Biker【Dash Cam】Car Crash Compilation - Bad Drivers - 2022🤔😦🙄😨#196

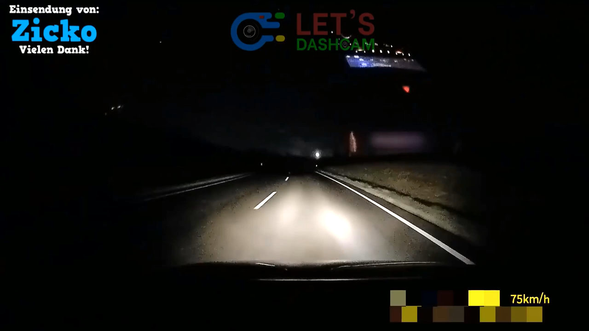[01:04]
dass da jetzt vier Lichter nebeneinander ankommen, sprich, es wird überholt. Junge! Alter! Geht's noch?